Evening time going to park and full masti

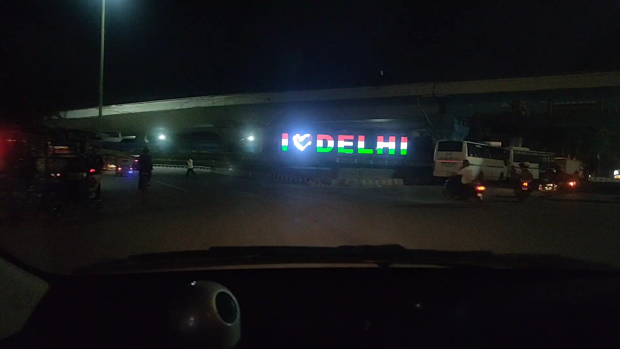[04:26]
देखो फ्रेंड्स कितना सोहना बनया हुआ है इत्थे, आई लव दिल्ली।
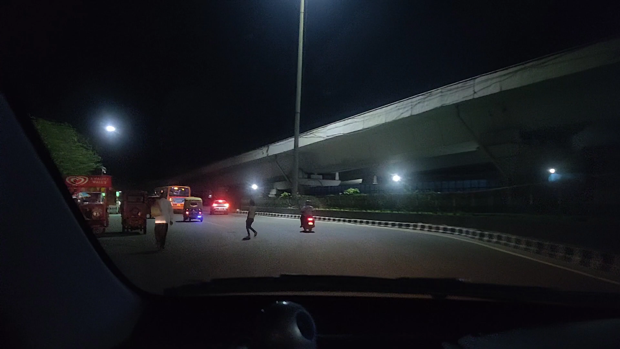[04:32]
तो हुण असी जा रहे हैं दाबड़ी वाली मेट्रो स्टेशन ते, उत्थे दीदी आ खड़े हुए साडी वेट कर रहे ने, उन्हां नूं आपां पिक करके तो सीधा जावांगे फिर घर। तो फ्रेंड्स दीदी मिल गए ने सानूं, तो चलो बई हुण